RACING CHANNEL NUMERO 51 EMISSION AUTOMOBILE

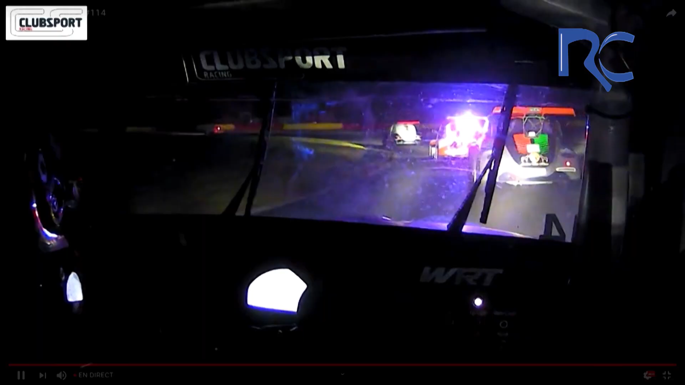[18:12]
plongeant les concurrents dans l'obscurité, de quoi nous valoir quelques images très spectaculaires, notamment en caméra embarquée.